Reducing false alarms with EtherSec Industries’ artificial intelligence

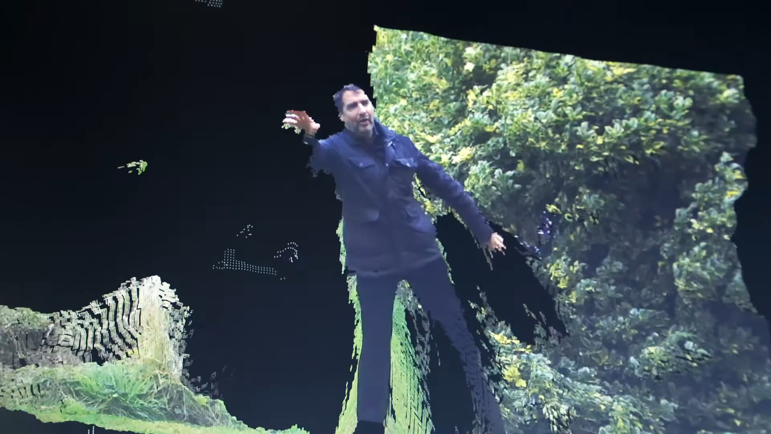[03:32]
And for the latest version, they're using Deep AI in a 3D environment, allowing even greater judgement of speed and distance. It means an always-on detection system that sees things exactly as you and I do. So the big difference of a 3D system over a 2D system is the absolute magnitude change in reduction of false positives.
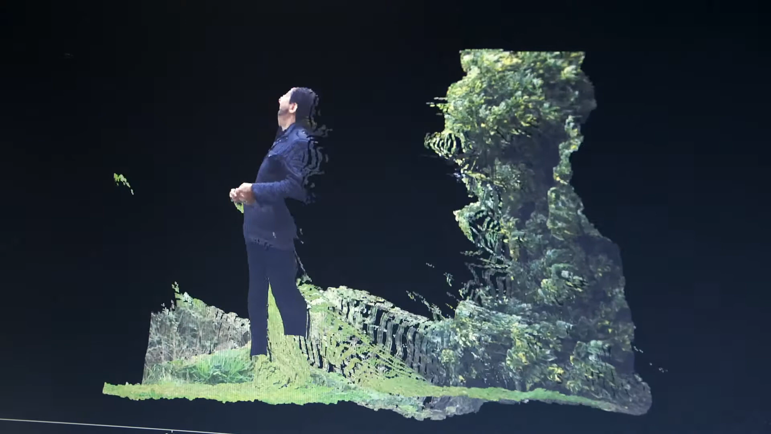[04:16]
I seem to find myself trapped in my own 3D world here, with no obvious means of escape.
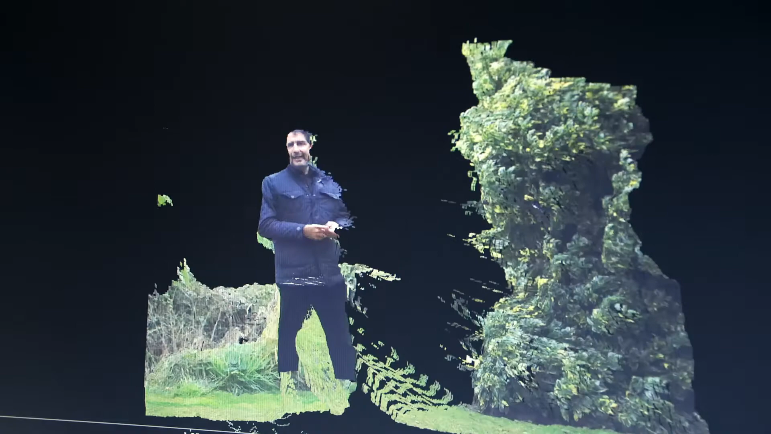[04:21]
So, looks like this time, you did see me.